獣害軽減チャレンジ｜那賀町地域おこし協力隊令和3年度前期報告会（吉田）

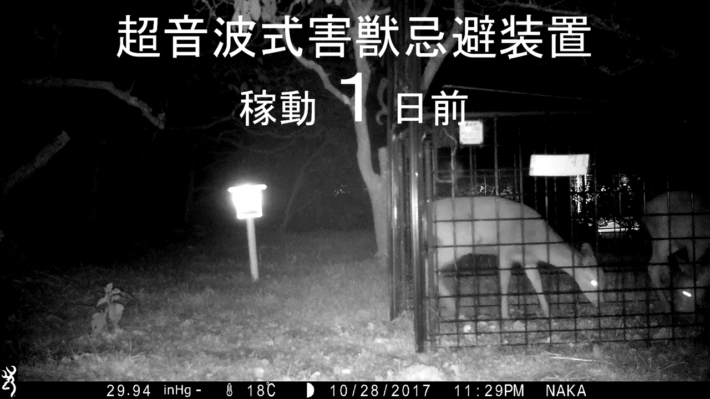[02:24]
まずは超音波発生装置の稼働前です箱穴でのいつもの光景が 繰り広げられていますここで超音波発生装置を稼働させます最初にこれを見たシパは 驚いてで 音が出る方もずっと見ます
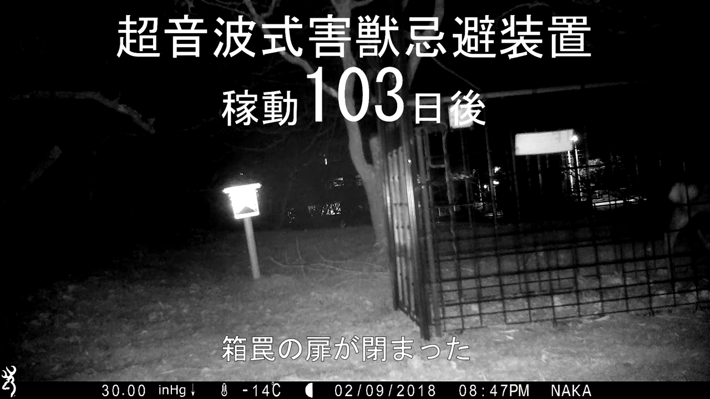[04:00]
扉が閉まりましたピンピーと鳴っているのは 外側にいた大人のメスの声です